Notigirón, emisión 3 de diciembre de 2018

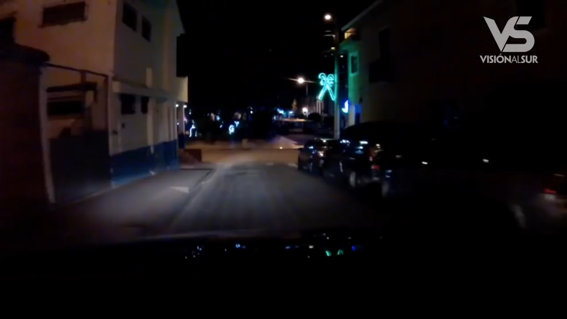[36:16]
En este año se incrementaron también adornos en varios postes, siendo la calle García Moreno desde el semáforo hasta el parque de la de mayor distancia.